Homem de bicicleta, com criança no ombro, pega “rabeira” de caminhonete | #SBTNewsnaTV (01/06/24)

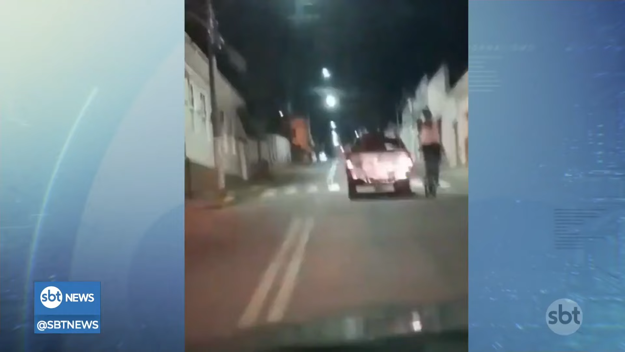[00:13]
Um motorista que presenciou a cena tirou o celular do bolso e gravou tudo.
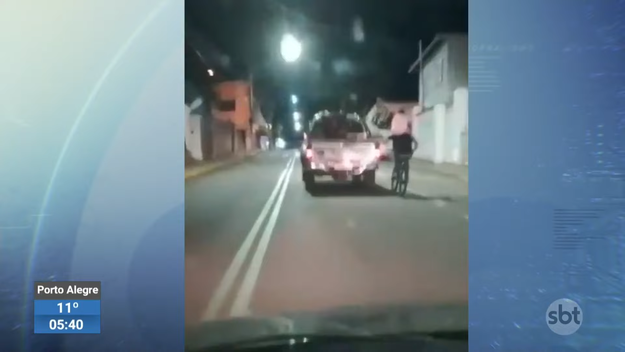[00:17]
De acordo com a polícia, o homem que conduz a bicicleta é pai da criança e disse
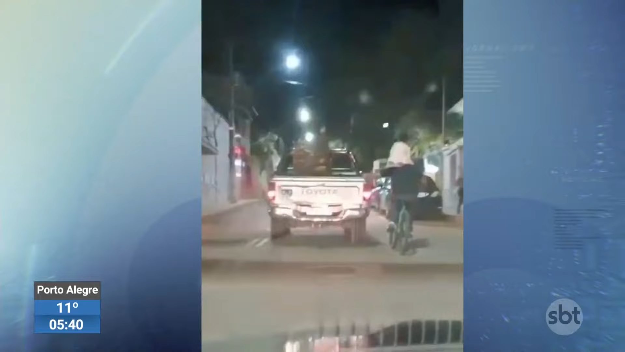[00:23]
que segurou na caçamba da caminhonete para ajudá-lo a subir o morro. Já que a bicicleta teria estragado.